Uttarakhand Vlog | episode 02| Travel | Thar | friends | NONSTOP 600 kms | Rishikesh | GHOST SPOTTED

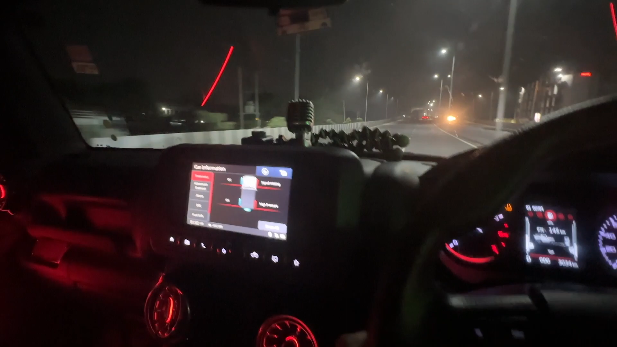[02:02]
9.8 10 पे आ रही भाई 10 की रेंज पे तो आ गई बेचारी और अभी 140 किलोमीटर एमटी के लिए है हां
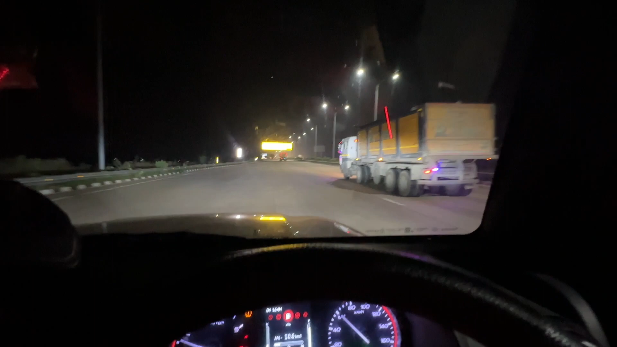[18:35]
एक फोर लेन यमुना का बाप पे आ गए तो ड्राइव इन योर लेन कार 120।
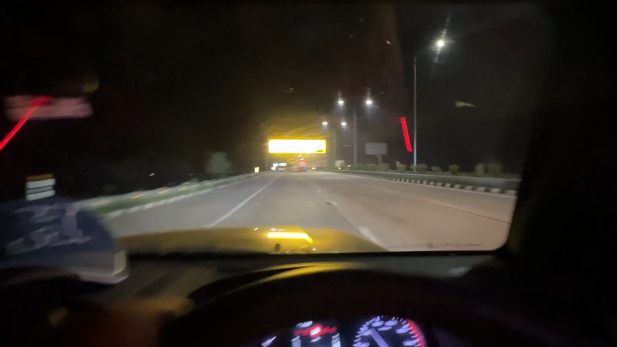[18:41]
यार अविनाश थोड़ा आगे में देखना भाई तू, भाई मैं मत टेंशन ले, मैं आगे ही देख रहा हूँ बिल्कुल भाई, भाई जान पहले है। हाँ भाई टेंशन नहीं, चलता ही रहेगा, लेकिन क्या चौड़ी रोड है यार, टोल प्लाजा आ गया है।
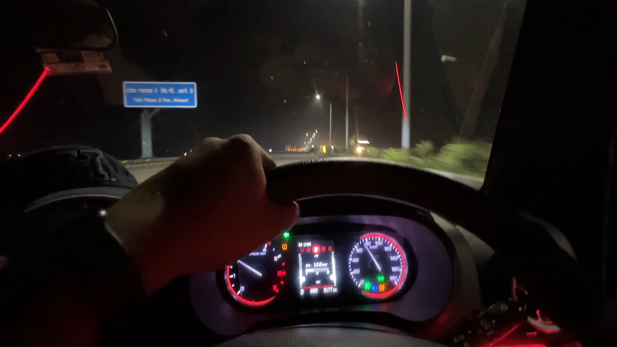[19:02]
शानदार भाई, ये अपने कम से कम 30-40 किलोमीटर बचा देगा। मतलब 5 किलोमीटर 5 मिनट क्या, सॉरी 5 और 5 मिनट। अबे तो 5:31 था उससे, अच्छा? और क्या 25 मिनट तेरे बच गए,
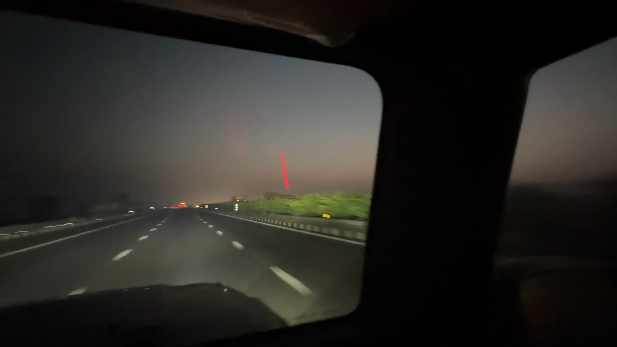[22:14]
5:40 अब सनराइज होने लगा है, मतलब महीनों के बाद सनराइज देख रहा हूँ।